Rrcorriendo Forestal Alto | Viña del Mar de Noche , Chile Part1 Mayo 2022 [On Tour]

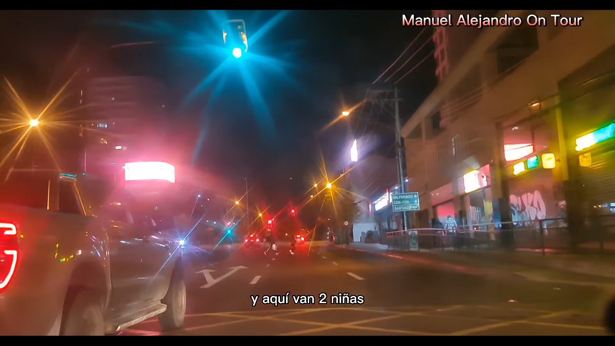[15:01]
Mira, aquí van dos niñas, esa señora va arriesgando la vida de su pequeña. Por aquí ya me voy a ir
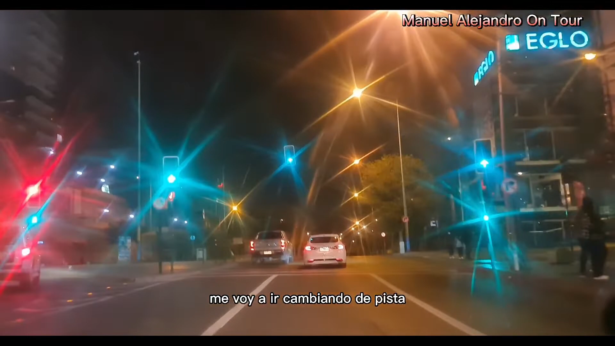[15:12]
cambiando de pista a la izquierda. Y aquí anda un amigo apurado.
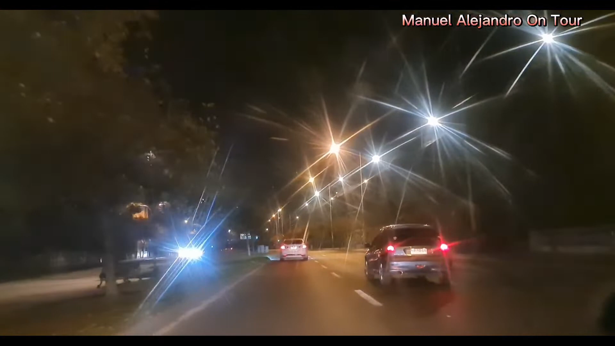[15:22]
Parece que le están echando infiel que anda tan apurado el hombre.
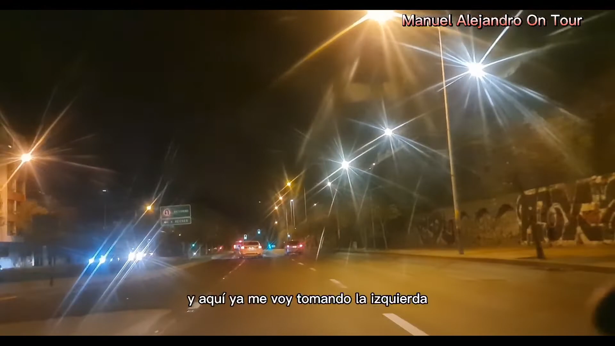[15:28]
Y aquí ya me voy tomando de izquierda. Y aquí ya me voy acercando.